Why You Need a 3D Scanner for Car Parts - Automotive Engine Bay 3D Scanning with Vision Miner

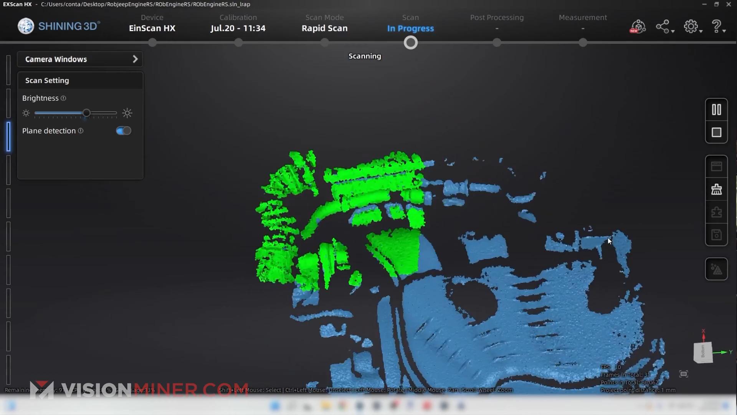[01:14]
that's all there is to it rapid as they say
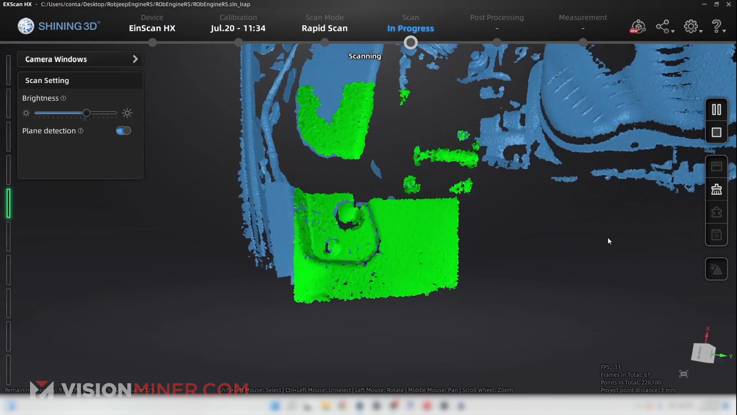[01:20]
and easy now this is an ideal scenario because there's so many features like I said but
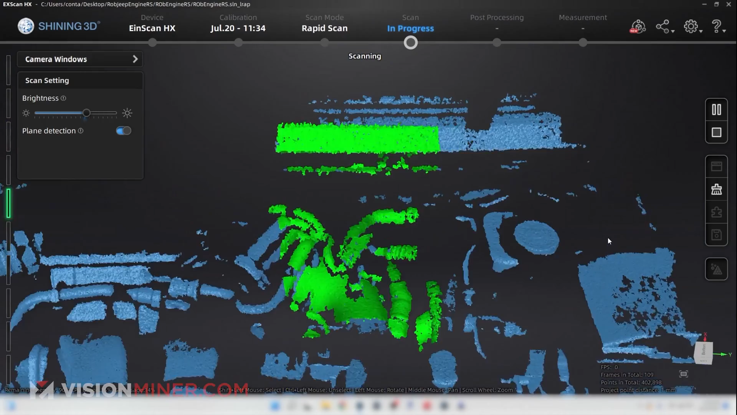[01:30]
it allows you to capture a huge amount of data very
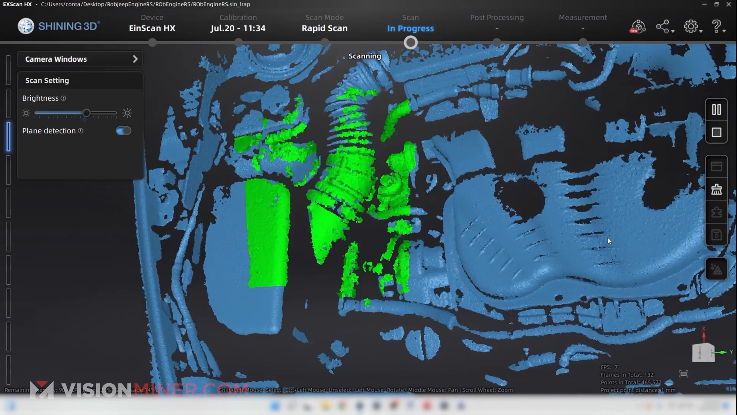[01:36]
very quickly and for any data no markers whatsoever we need no markers to do this
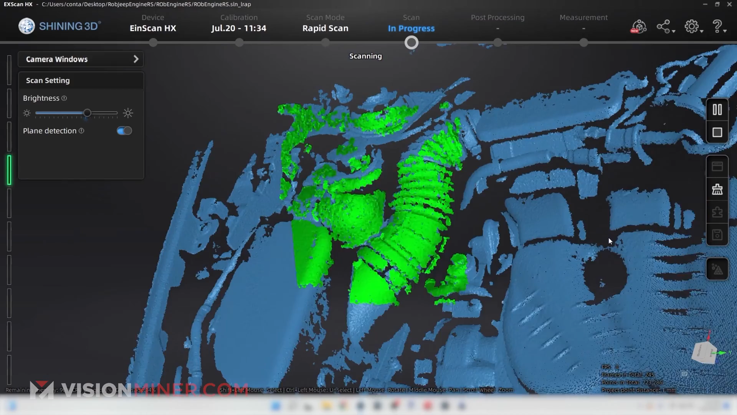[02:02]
we go there's a good turn it on its side getting into those more difficult to reach areas make sure we don't leave anything out
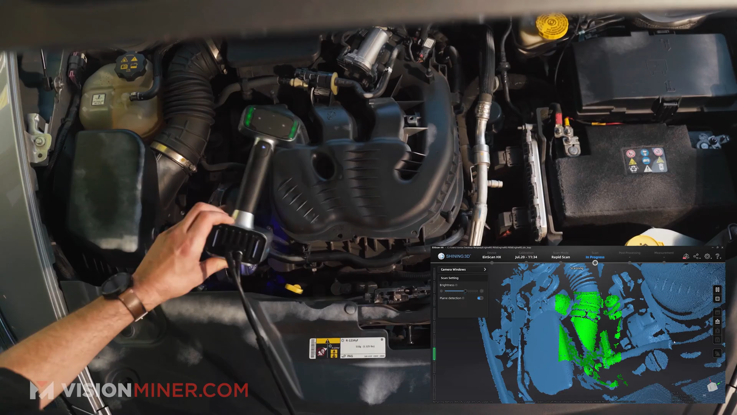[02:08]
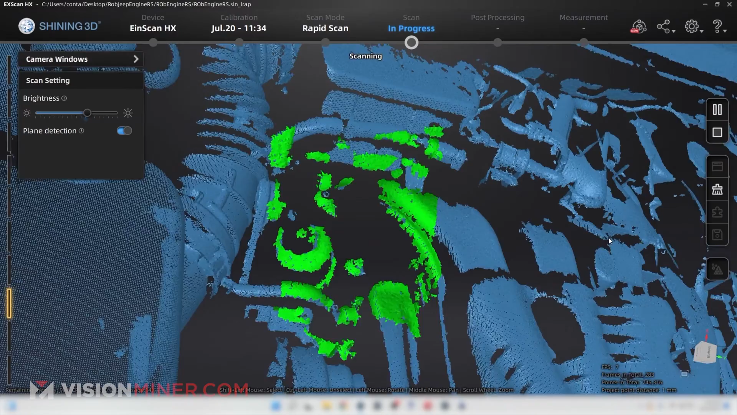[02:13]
and for anything that is super dark I can turn up the brightness a little bit and use some
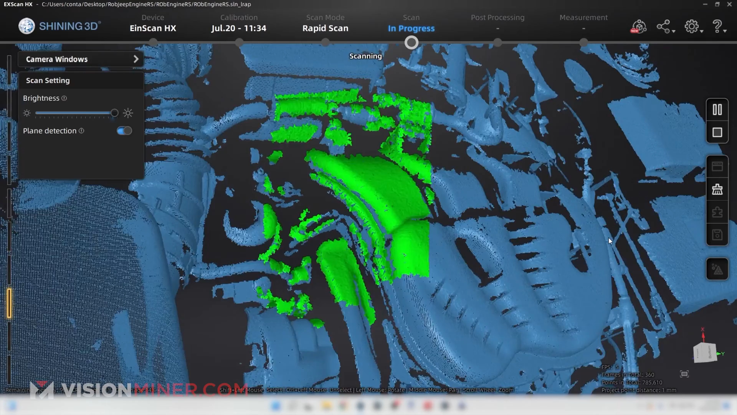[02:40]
what am I looking at there we go
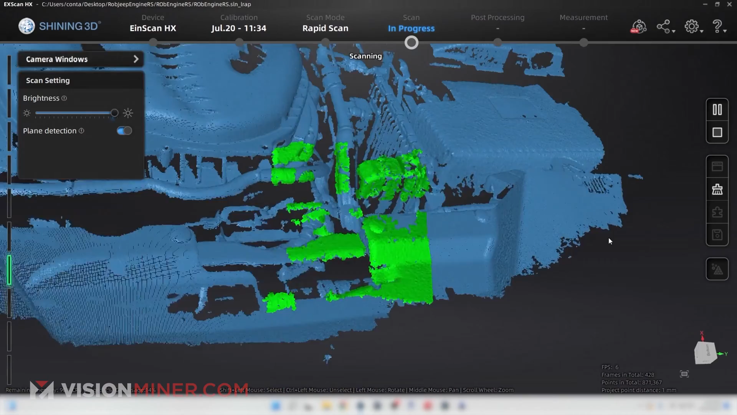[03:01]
coloring with light at this point
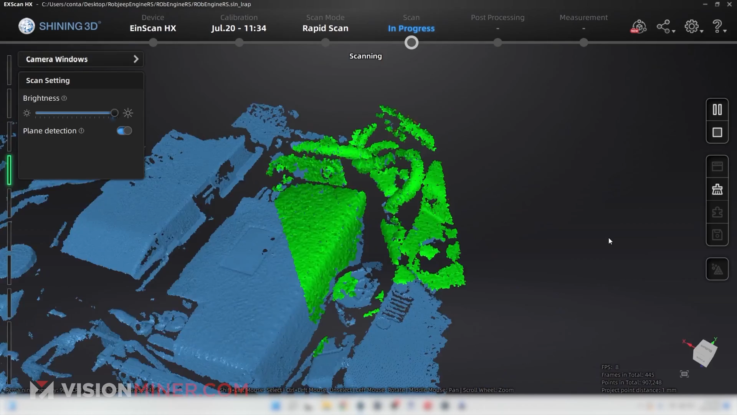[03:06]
you get the light at this point no problems tracking
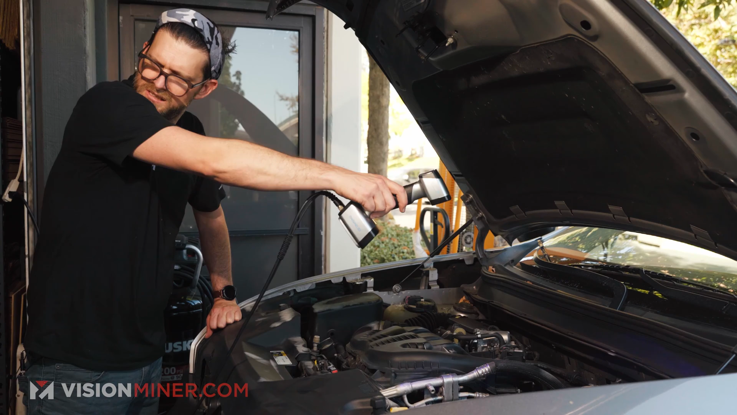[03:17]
wherever the light reaches it gets data
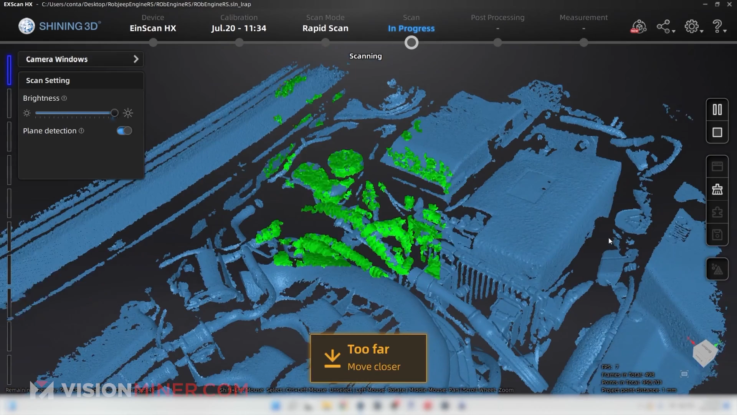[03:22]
having some trouble right there because that is black and in shadow and now we got it
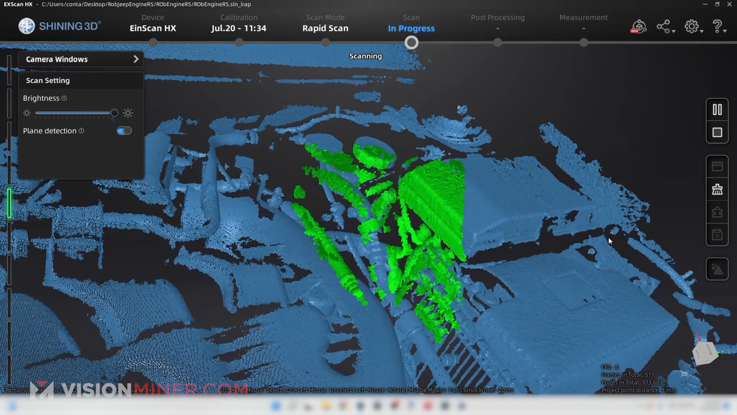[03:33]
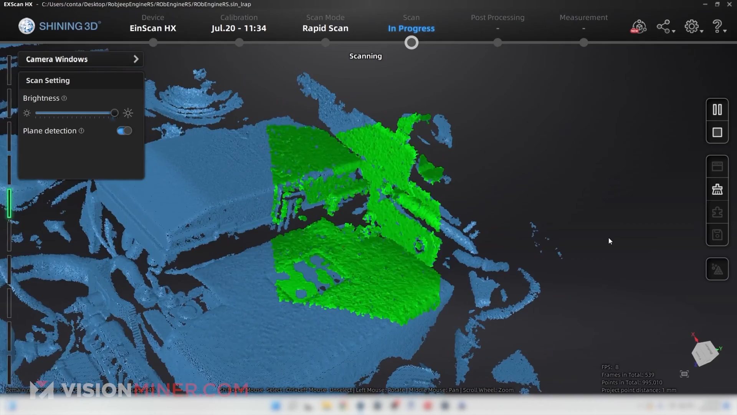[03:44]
I mean that's really all there is to it if we stop this and take a look we've captured the engine as much as the light can actually see at least
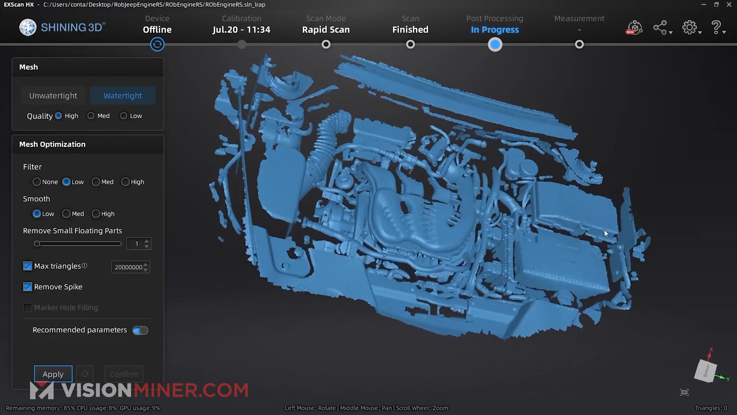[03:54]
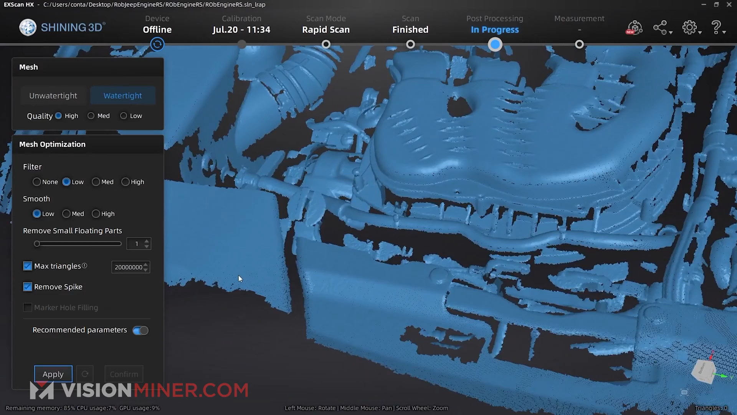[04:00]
so there you have it guys rapid scan lots of features very easy lots of data captured at once